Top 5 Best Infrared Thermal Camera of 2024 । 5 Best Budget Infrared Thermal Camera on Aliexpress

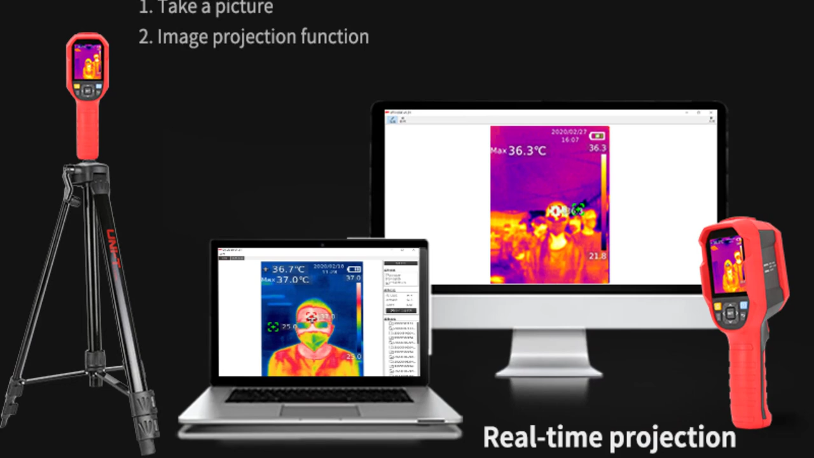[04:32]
a range up to 550 degrees centigrade.
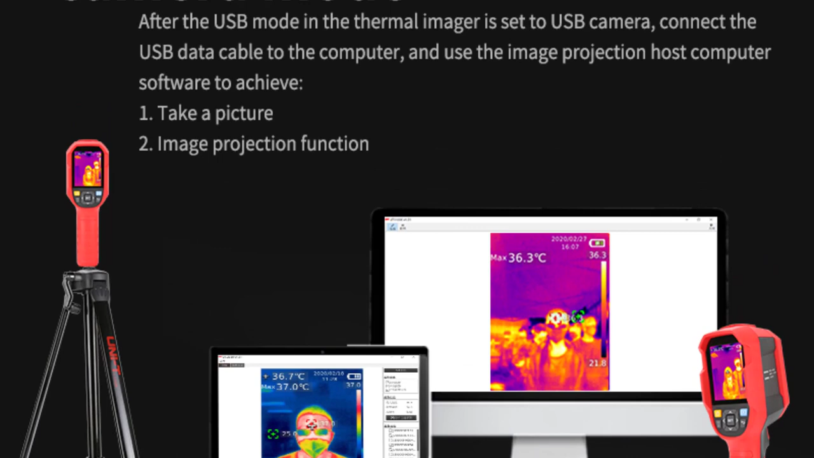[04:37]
Unity has designed the UTI 260A with user friendliness in mind.
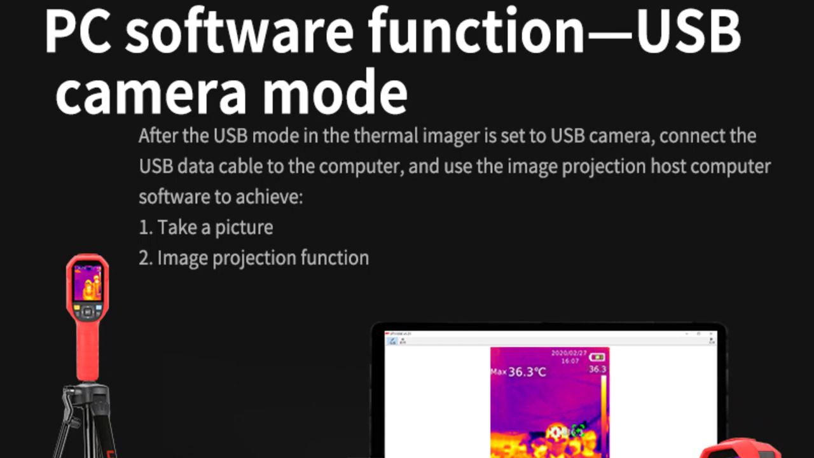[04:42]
On screen: max 36.3°C
The 2.0 to 3.9 inch display size offers a clear and comfortable view of thermal images, and the 320x240 pixel display resolution ensures that details are easily discernible.
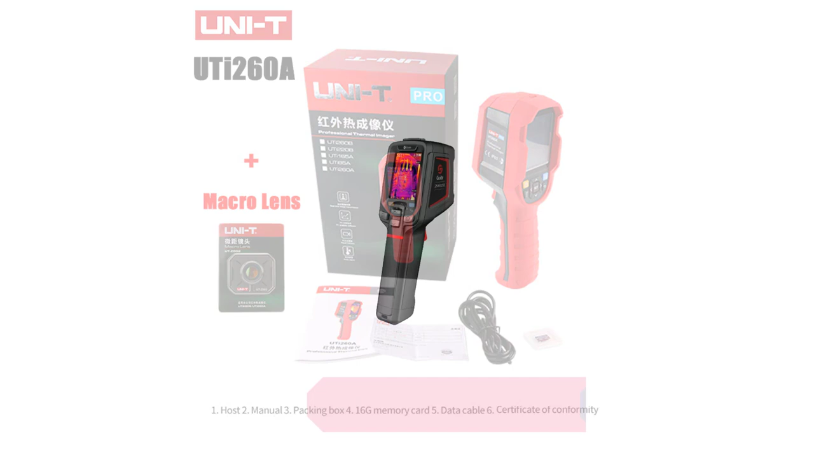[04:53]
Number 2. Guide Sensmart PC 210 Infrared Thermal Camera. From the moment I unboxed the camera, its sleek handheld design caught my attention. The device fits comfortably in hand, and the button layout is intuitive, making navigation a breeze.
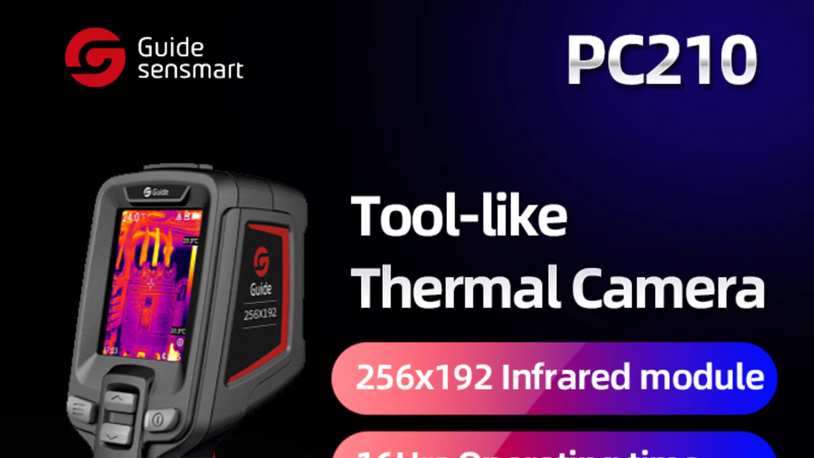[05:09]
Powered by AA batteries, the camera ensures that I can continue capturing thermal imagery, without worrying about running out of power during critical moments.
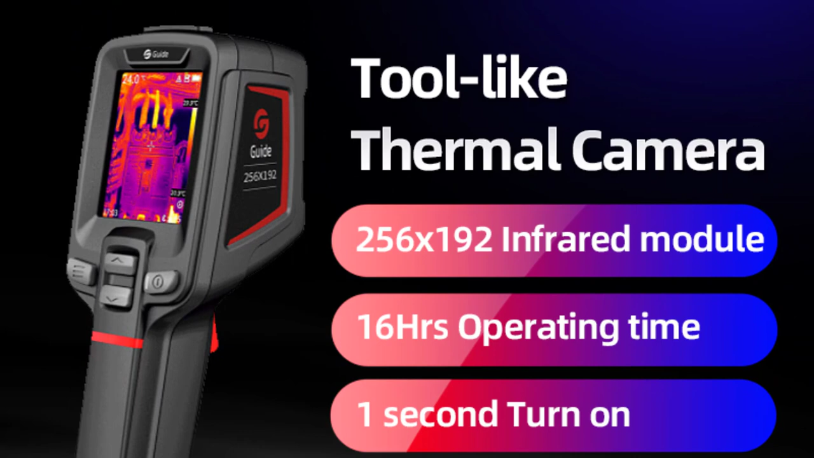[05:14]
The display, measuring between 2.0 to 3.9 inches,
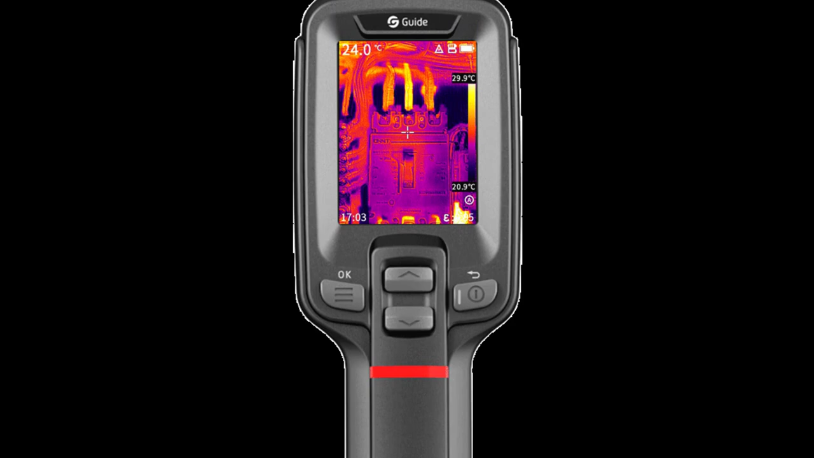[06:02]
On screen: spot 24.0°C, scale top 29.9°C, scale bottom 20.9°C
Number 1. UniT UTI 260E Infrared Thermal Camera The handheld design of the UniT UTI 260E is both ergonomic and functional.
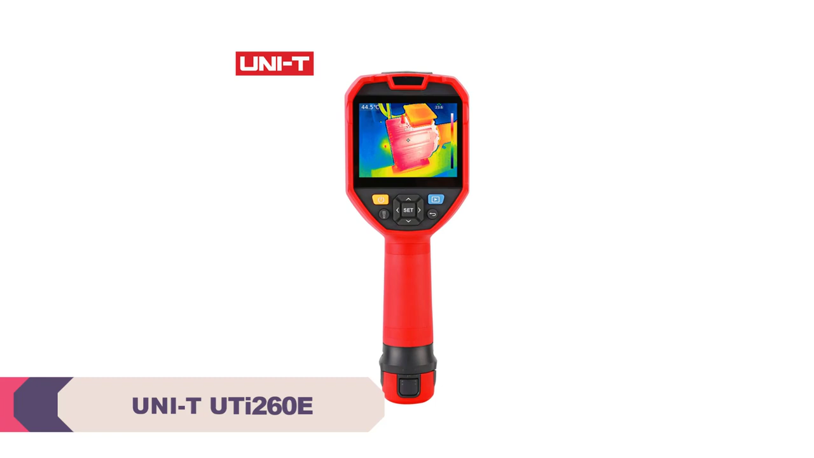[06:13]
The compact size makes it easy to carry around, and the comfortable grip ensures extended usage without strain. The 2.03.9-inch display is just the right size, providing a clear and detailed view of the thermal images captured. The standout feature of the UTI 260E is its impressive infrared resolution of 256x192,
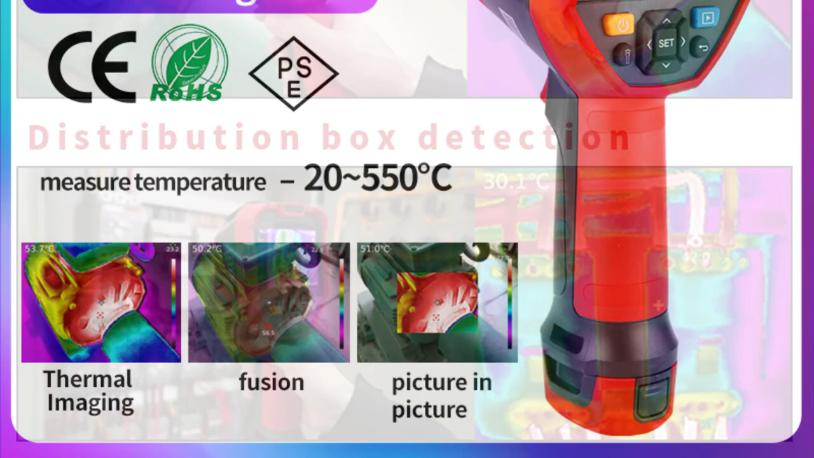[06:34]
coupled with a remarkable thermal sensitivity of 50mK.
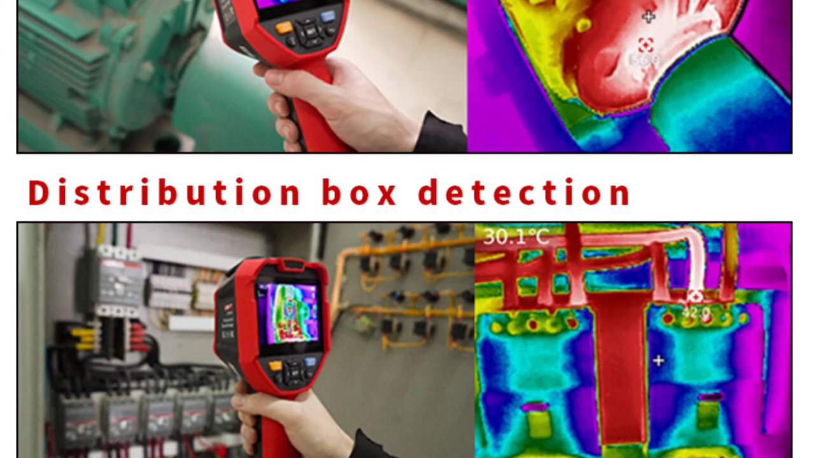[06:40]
This combination delivers exceptional clarity and accuracy in capturing temperature variations. The precision of ±2 ensures that the measurements are reliable and trustworthy, making it suitable for a wide range of applications.